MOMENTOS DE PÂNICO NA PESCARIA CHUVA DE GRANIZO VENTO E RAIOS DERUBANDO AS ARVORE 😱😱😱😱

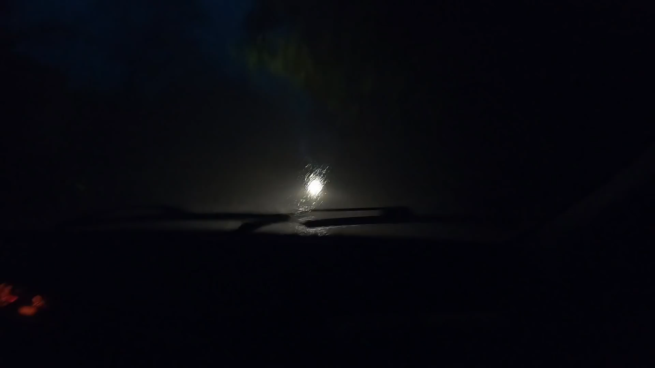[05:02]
olha a visibilidade Zero Olha só as pedras de janka aí em cima do carro Cê tá doido gente Olha só Rapaz Dá pra ver nada gente Nublou tudo,